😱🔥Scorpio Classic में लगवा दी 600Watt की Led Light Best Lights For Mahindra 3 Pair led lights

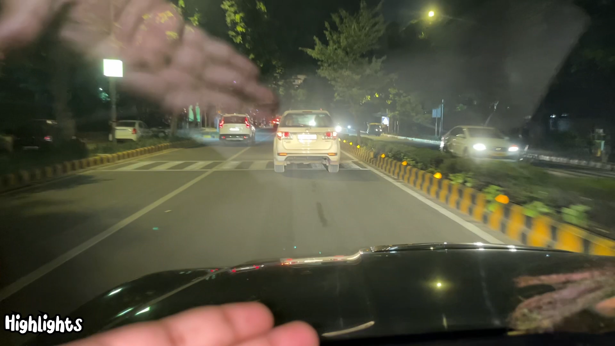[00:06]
लाइट दिख भी नहीं दिया यह तो कुछ हाई नहीं और नीचे नहें तो कुछ पता नहीं चल रहा
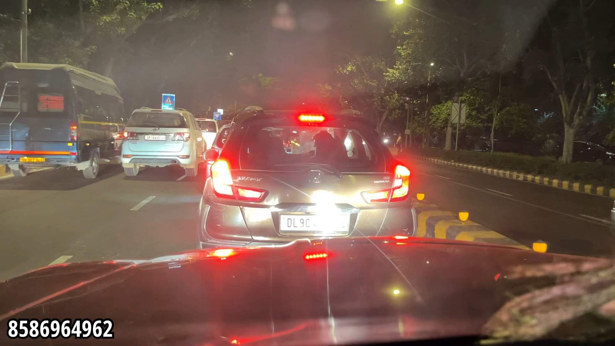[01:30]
है यह हई होग यह कुछ पता ही नहीं चल रहा कि जल सर्मिस्प गए थे कॉंसेप महंद्रा हाँ तो गाटी का आज पांचवर टैर खुल
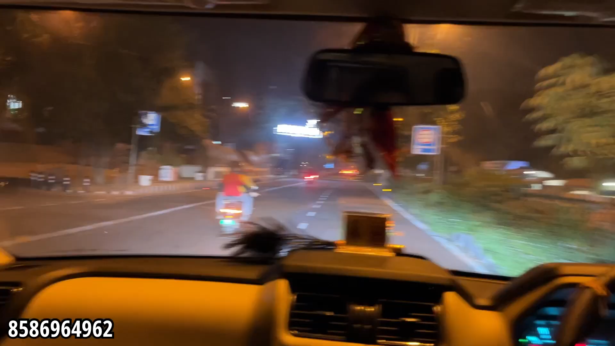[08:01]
है लो भाई रियक्शन मिल गए लाइट के तो भी भाई यह देख रहे हैं अब यह देख रहे हैं अब
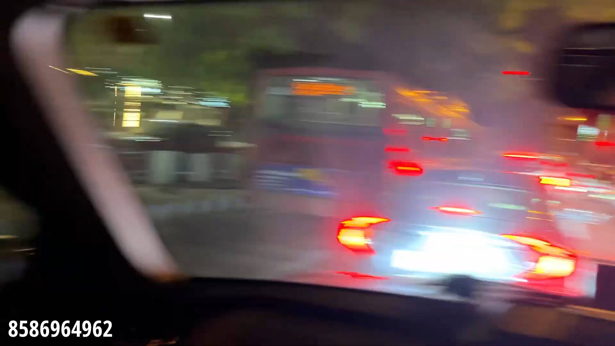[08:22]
तो पैसे वसूल हो गया है तो भाई वनलगी बढ़िया एक्दम पूरे हम बढ़िया हुजाला तरीक वालम पैसे वसूल चीज लगई